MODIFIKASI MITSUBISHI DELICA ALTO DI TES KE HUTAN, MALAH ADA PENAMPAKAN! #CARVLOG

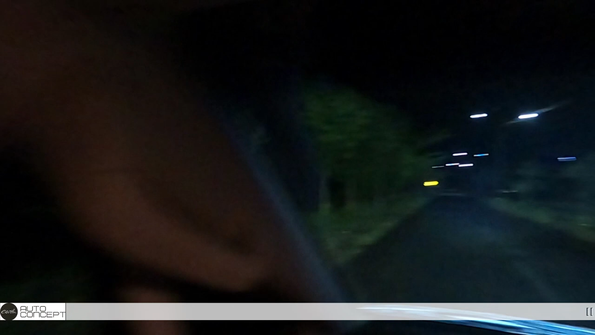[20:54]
Ini lampu daymaker-nya. Ya, jadi, gak daymaker apa LED. LED bar ya.
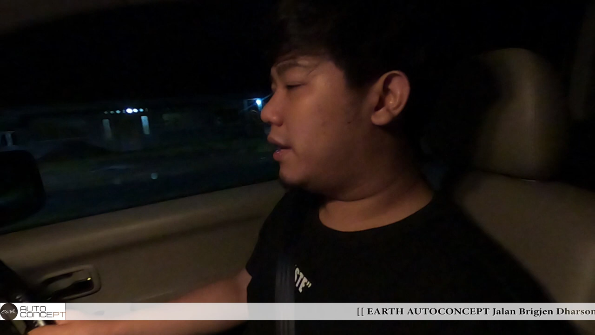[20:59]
Iya. Ini lu kalau lihat ini aja tuh terang banget, jadi udah kelihatan logonya.
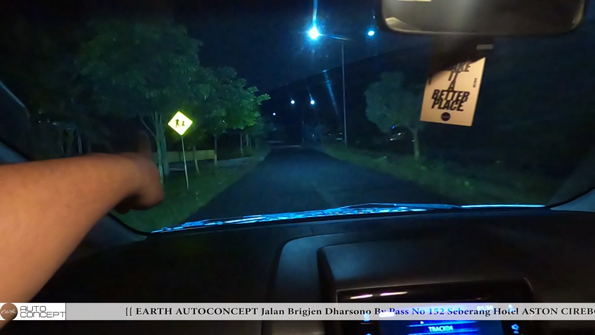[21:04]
Jadi ini benar-benar kayak menyinari apa sih, kaca juga ya, biar kita pandangannya kan terang ya.
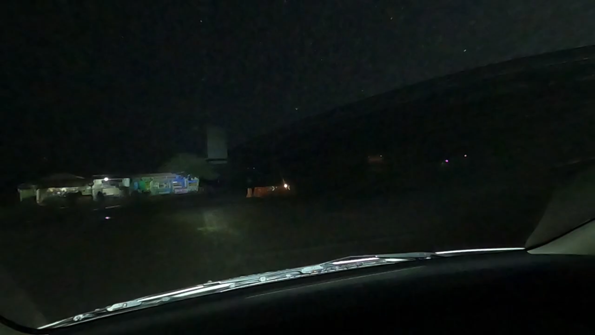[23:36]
Kelihatan banget nih. Kelihatan, Sob. Tuh, lihat. Enak banget nih lampunya.
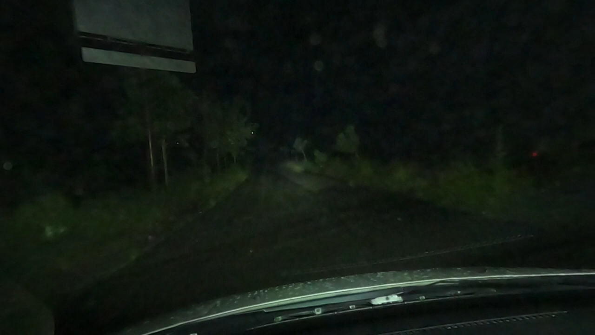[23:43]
Ini adalah fungsi dari light bar yang gua tanam di posisi atas.
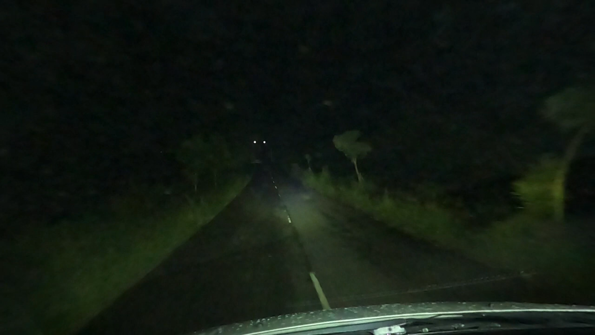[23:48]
Dan tentunya kalau bicara soal fungsi, kenapa gua kurang suka pasang fog lamp yang di bawah banget gitu.
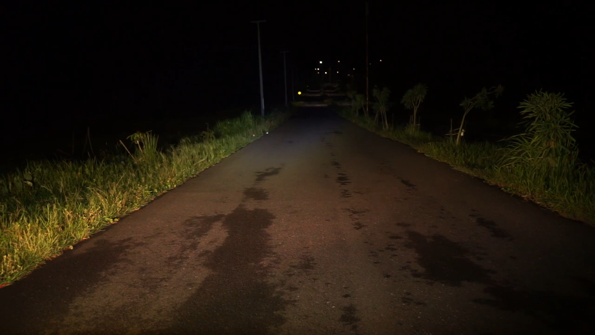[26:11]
Nah kan, jadi ini udah sekitar 100 meter kali ya, Dik ya. Ini 100 meter ngeliatin, ngasih tahu apa sih, jadi kayak, oh ini nih jalannya bentuknya seperti ini loh. Jadi light bar itu lebih ke arah suasananya ya, lebih ngegambarinnya, ini tempatnya begini. Jadi pencahayaannya tuh lebih menyeluruh ke semua gitu. Jadi lebih, apa ya, ya lebih jelas aja, lebih terang gitu guys. Kalau fog lamp gunanya untuk menembus kabut, karena fog itu juga artinya kabut guys.
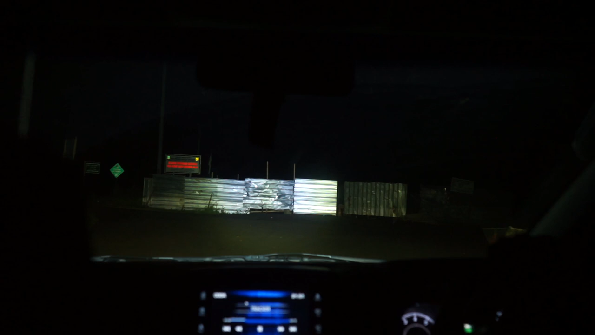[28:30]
Ke kanan, bener ke kanan. Bener nggak sih? Bener. Yakin lu? Yakin ke kanan.
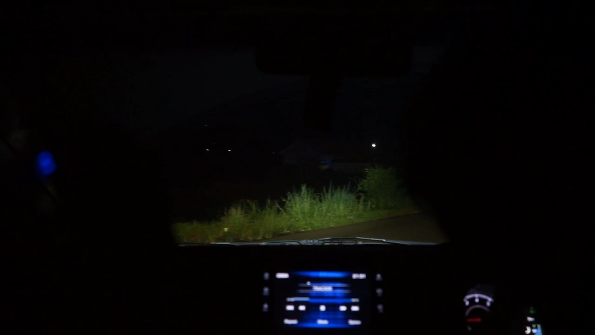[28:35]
Ini jalannya kecil banget loh. Wah, ini nggak lucu nih. Hah? Nggak lucu enggak, nih. Bener kesini. Ini nggak lucu nih. Ini udah mulai hutan-hutan bambu nih. Nggak ada orang loh, Kak. Serius, bener. Kata ada Pajero juga, guys. Pajero aman.
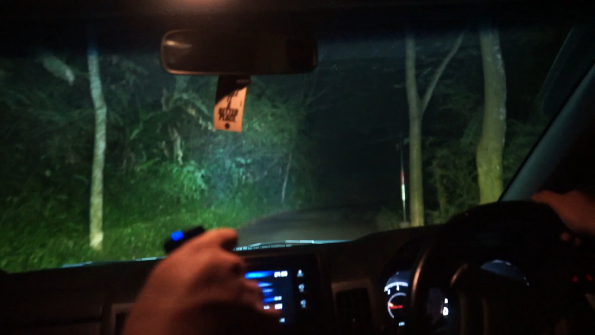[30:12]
Ini bener, ini gue merinding semua. Kok langsung begini sih? Kan emang jalannya gini. Eh sumpah ini pohon, ini hutan kak. Iya, ini hutan, ya. Hutan bambu loh. Iya memang masih begini jalannya. Punten. Tapi kenapa tadi tulisannya selamat datang ya? Selamat jalan. Eh selamat jalan ya, bukan selamat datang. Ini terus ada gapura lagi. Itu perbatasan kampung kali. Eh kita aman nih sini. Aman. Eh sumpah, awal masih ada rumah sih, rumah.
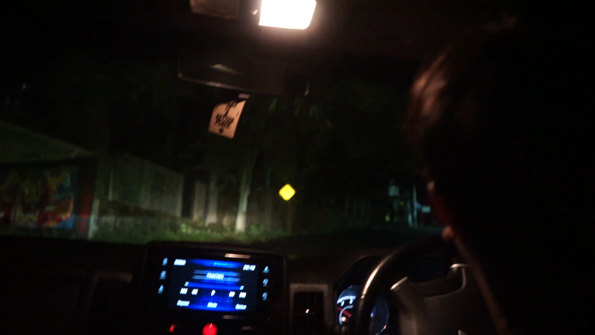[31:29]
Kesini? Lu ngerjain kali? Enggak, kesini, serius kesini. Ini makin gelap sih. Tambah gelap guys.
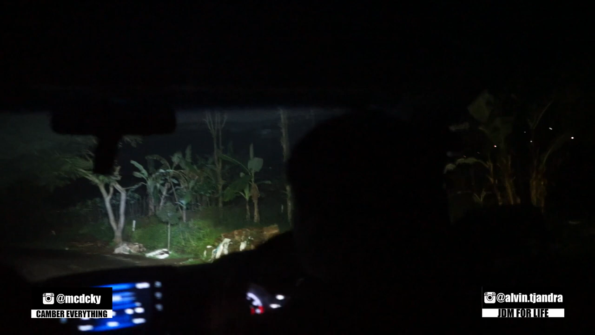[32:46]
Ini kegunaan lampunya sih efektif banget tuh lihat. Ujung jalan tuh kelihatan.
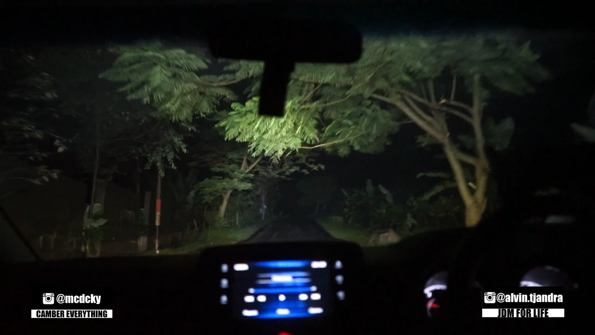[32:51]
Iya. Ya kan kelihatan belokan gitu kan langsung kelihatan banget tuh. Ih, gila tambah ngeri.